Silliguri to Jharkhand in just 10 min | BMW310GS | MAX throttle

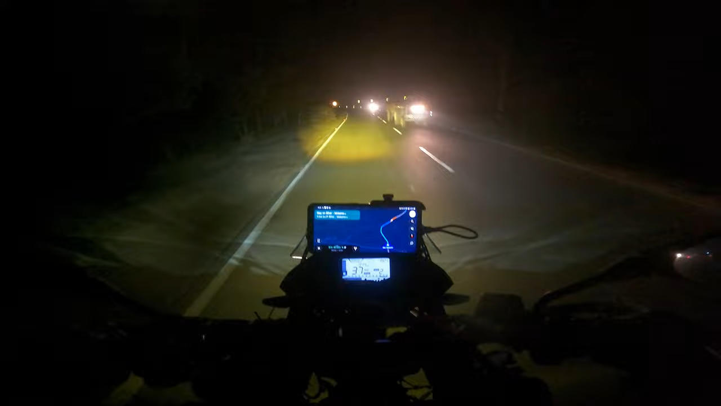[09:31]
क्योंकि बीच में घाटी सब भी आता है और आगे कहाँ मिलेगा नहीं मिलेगा, फोन पे चलेगा या नहीं चलेगा, इसलिए अपन यहीं पे फुल टैंक करा लिए, इतना में घर आराम से पहुंच जाएंगे। सो भाई काफी देर के बाद,
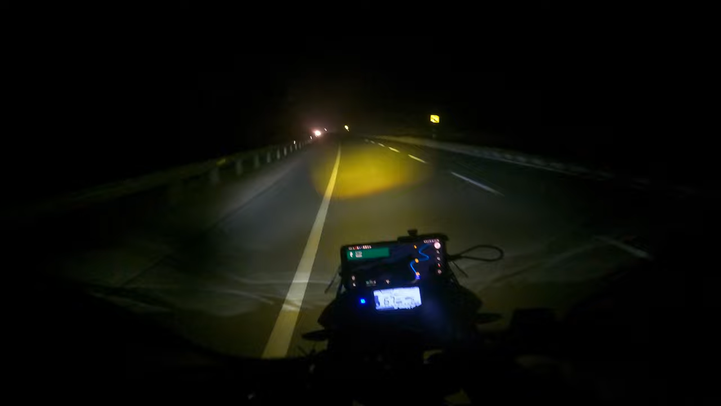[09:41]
भगाने के बाद हम पहुंच चुके हैं बर्री और यहाँ से हजारीबाग है सिर्फ 40 किलोमीटर। ज्यादा लोड नहीं है, आराम से निकल लेंगे। और यहाँ पे द फाइनल टोल गेट, वेलकम टू हजारीबाग।
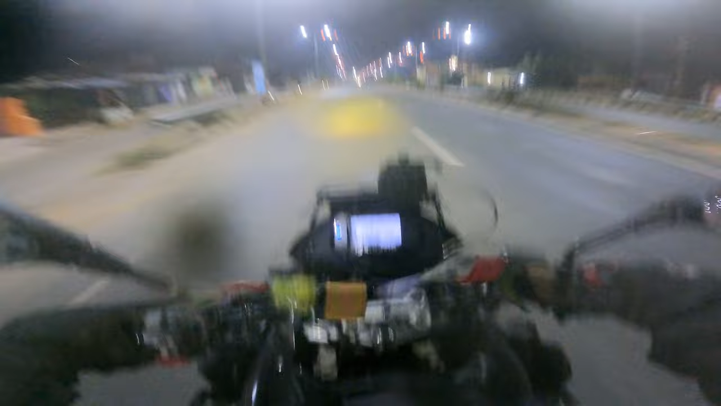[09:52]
यहाँ पे एंड होता है ये ट्रिप।